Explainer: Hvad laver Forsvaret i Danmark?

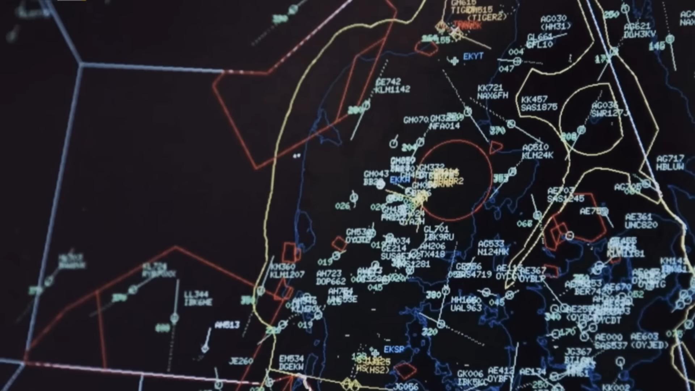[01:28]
Hvis fremmede fly eller skibe uden tilladelse kommer ind på dansk område, kan forskellige enheder indsættes for at undersøge situationen.
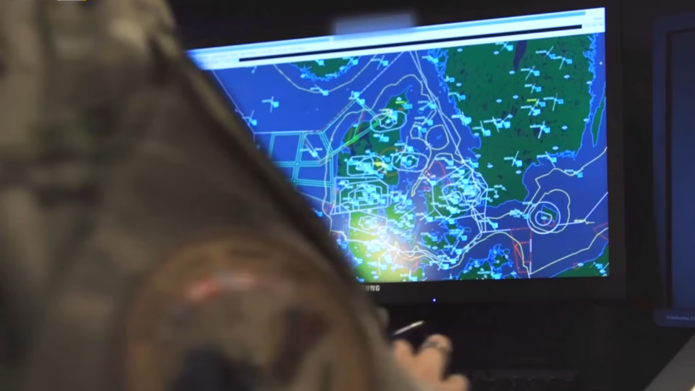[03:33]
På baggrund af radardata eller andre kilder, der kan det,
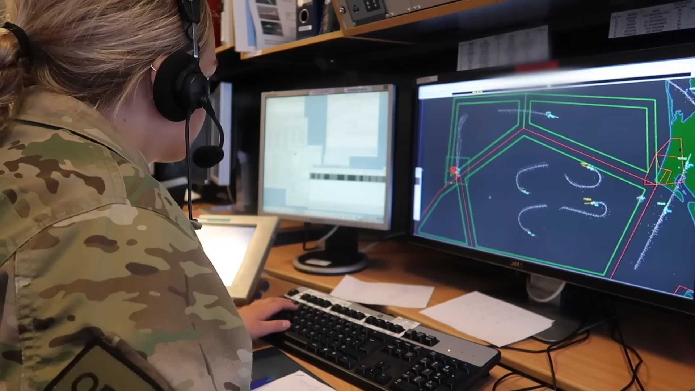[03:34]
der hedder Air Controlling, identificere eventuelt uidentificerede objekter i luften.